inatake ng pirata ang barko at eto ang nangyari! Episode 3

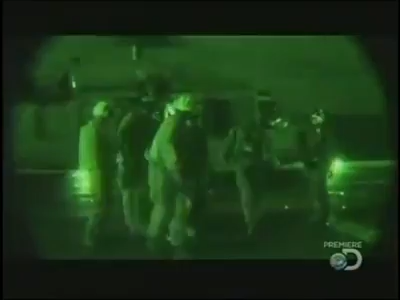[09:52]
next to Phillips their faces obscured by the Navy two of the SEALs who participated in the rescue